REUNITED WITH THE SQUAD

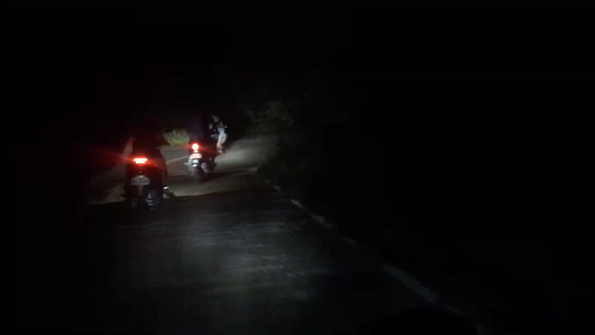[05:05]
Yung first na motor is si Kuya Tips Mio, tapos
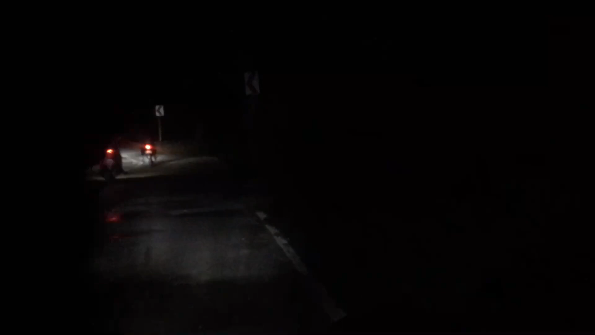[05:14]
nakasakay si Ching Astor, and then si Marino Homeboy, Reggie Ponce, and then my driver, Becky Cameron. Natagalan kami sa pag-uwi kasi umulan kanina. Sobra.